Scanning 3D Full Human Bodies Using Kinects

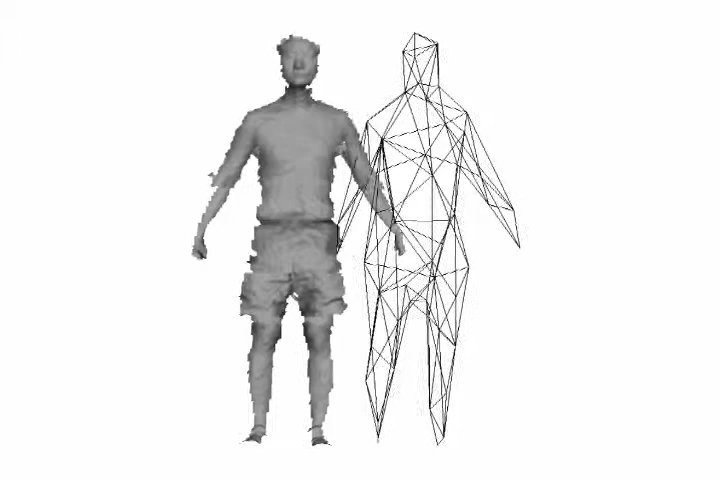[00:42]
To solve this problem, embedded deformation is used to track a rough template frame by frame.
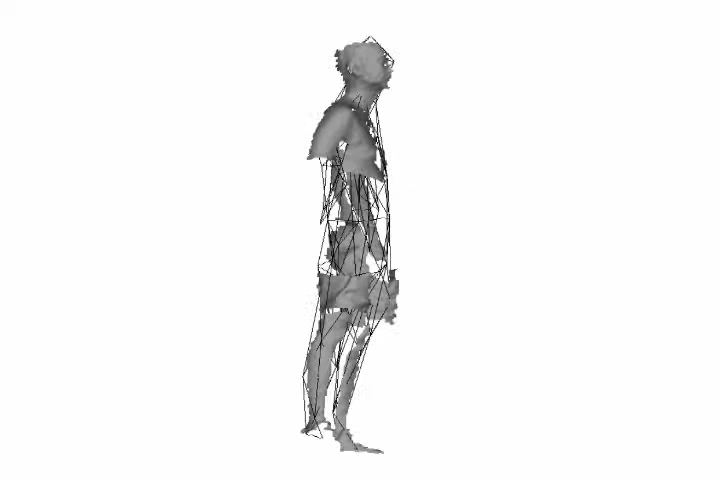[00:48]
Then, all the frames are deformed back to the first frame.
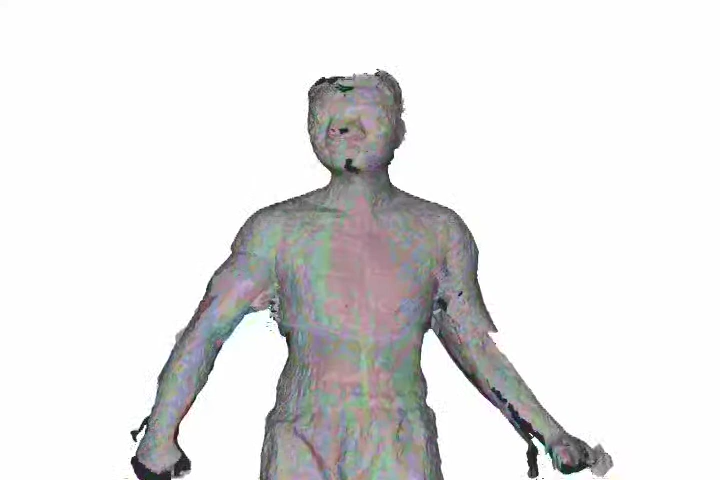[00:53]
However, the first and last frame might not be well matched due to air accumulation, as is shown in the nose part.
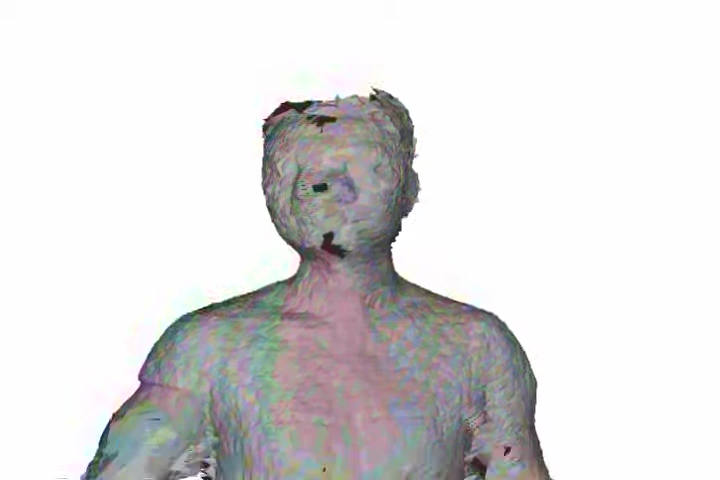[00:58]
More serious problems might occur caused by misalignment of complex occlusions, as is shown in the hand part.
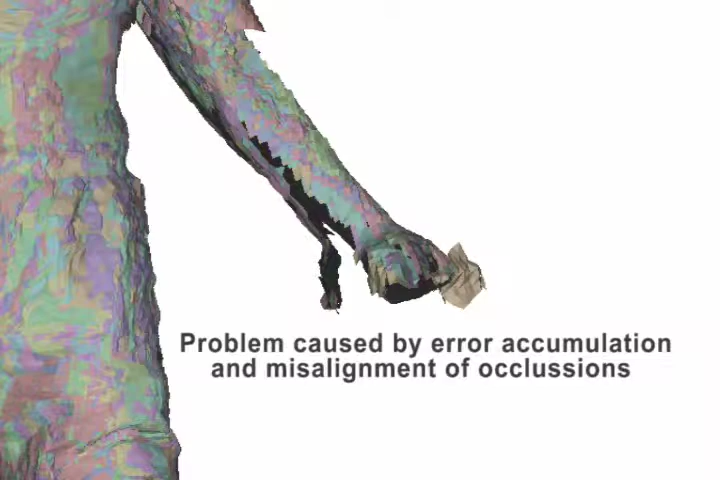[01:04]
Global registration is used to deal with these problems in the high level of deformation,
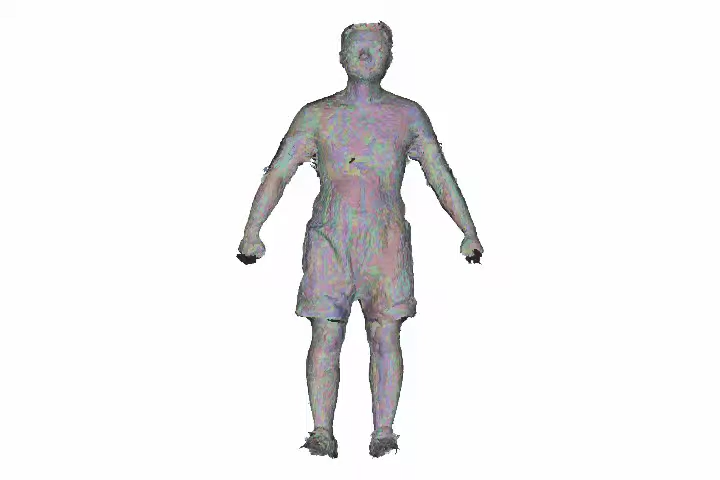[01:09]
as shown here.
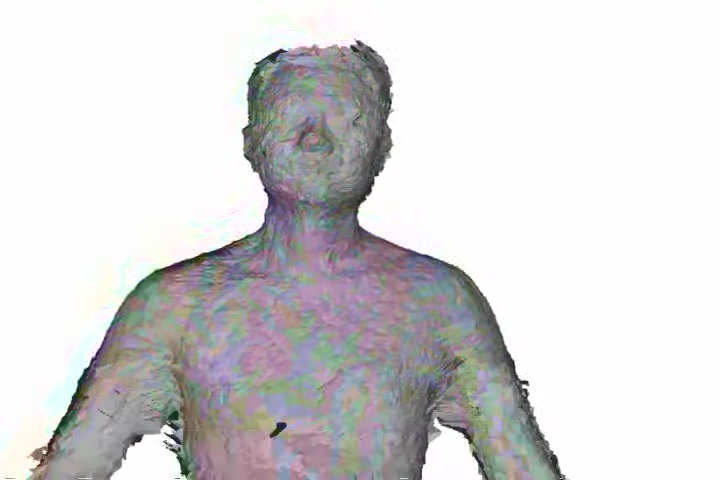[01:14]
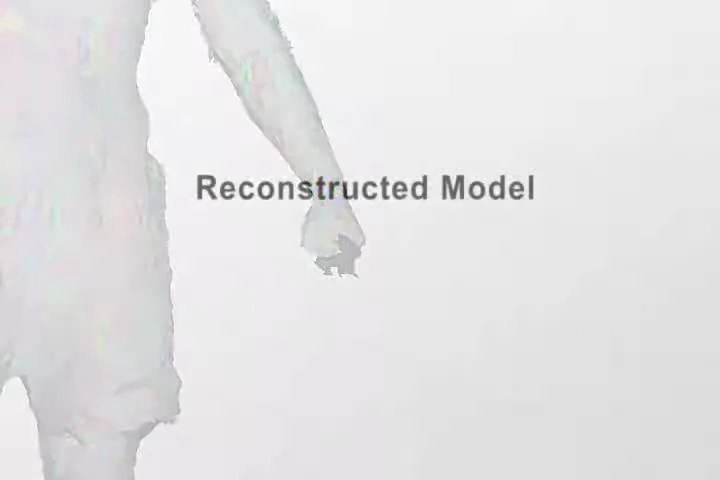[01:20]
Finally, a reconstructed model is generated from the deformed and registered points using Poisson's reconstruction method.